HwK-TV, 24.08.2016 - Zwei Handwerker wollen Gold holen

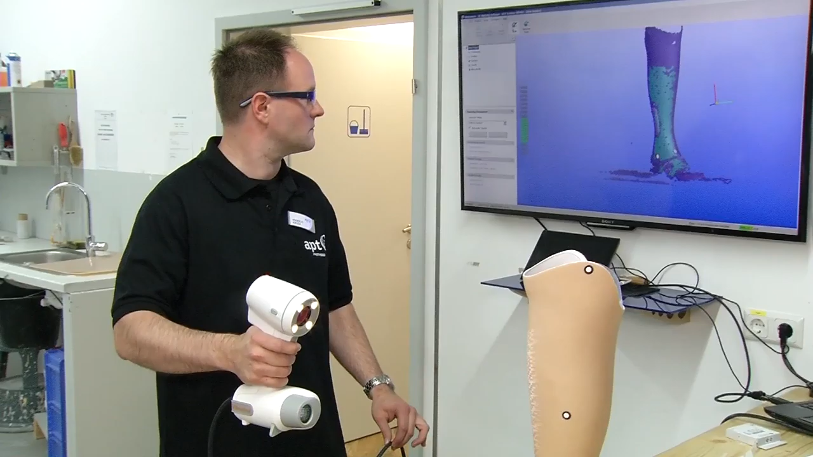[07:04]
Mit dem 3D-Scanner kann ich alle dreidimensionalen Formen erfassen.
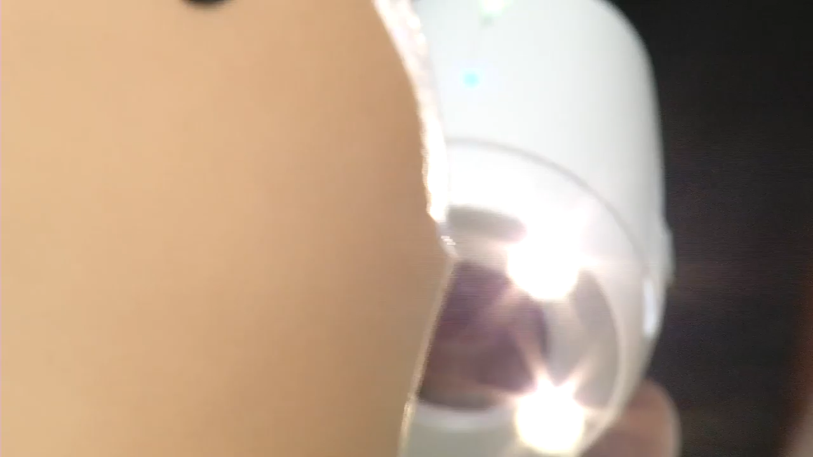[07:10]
Beine, Prothesenstümpfe, um entsprechend dann genau mit dem Scanner die Form darzustellen.
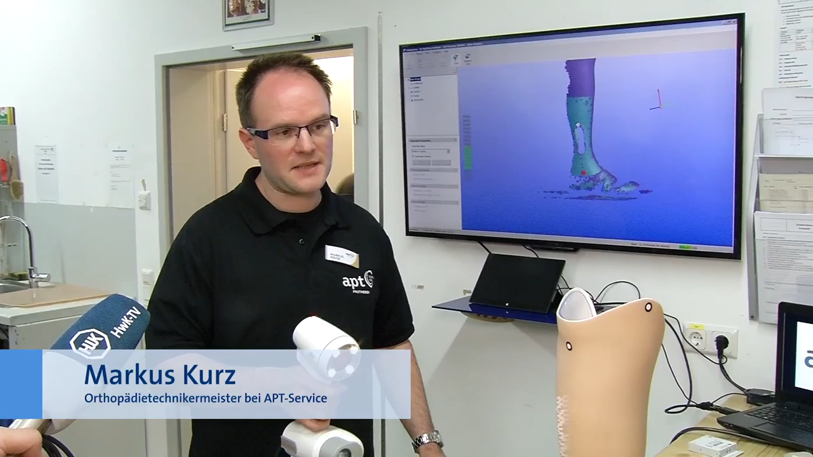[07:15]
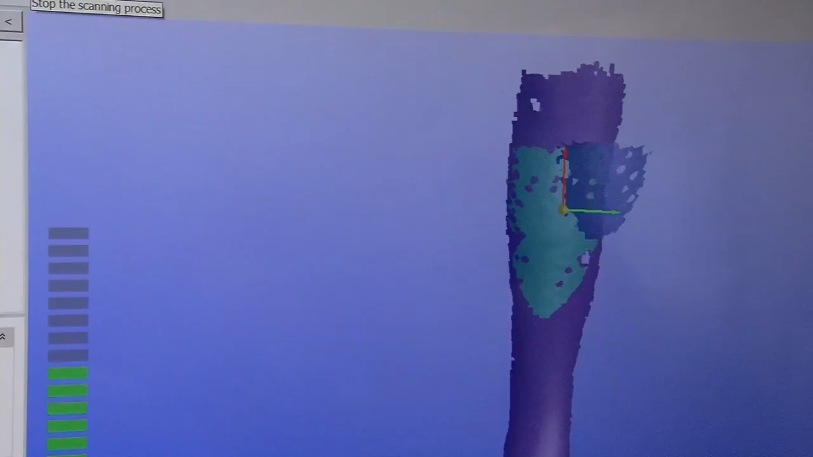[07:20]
Wenn man dann das Modell abgeschlossen hat,
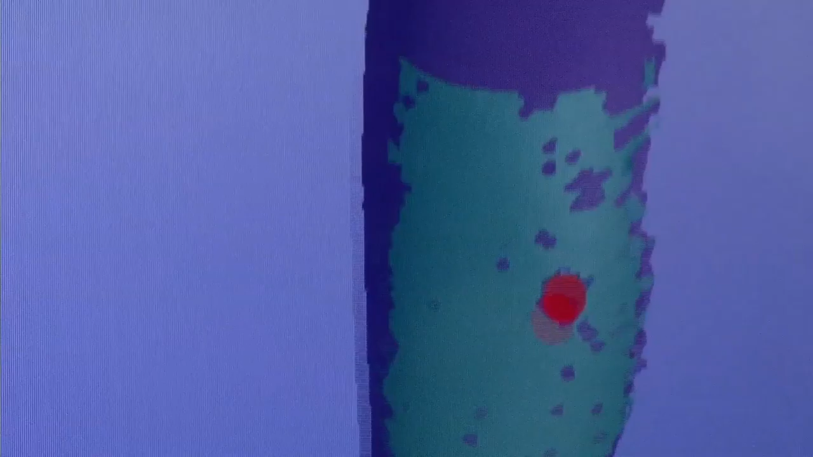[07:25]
kann dieses Modell als Wireframe-STL-Datei gespeichert werden.